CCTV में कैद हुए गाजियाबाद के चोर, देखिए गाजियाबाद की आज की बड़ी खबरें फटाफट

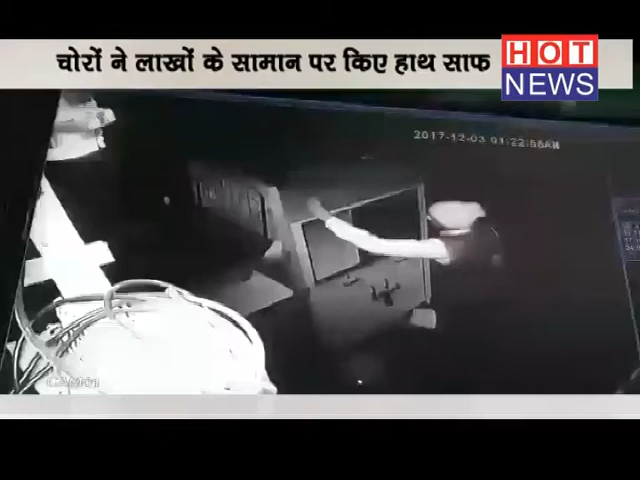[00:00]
غازیباد کے اندرہ پرم تھانا شیطر کے شکتی کھنڈ علاقے میں ایک مال کی تیرہ دکانوں کے باہر لگے کاؤنٹروں سے لاکھوں روپے کا سامان اور کیس چوری ہونی کی گھٹا کو انجام دیا گیا اور شاتر چور فرار ہو گئے چوری کی وارداتیں مال میں لگے سی سی ٹی وی میں قید ہو گئیں پولیس اب ان سی سی ٹی وی فوٹیج کے آدھار پر ان شاتر چوروں کی تلاش میں جڑی ہے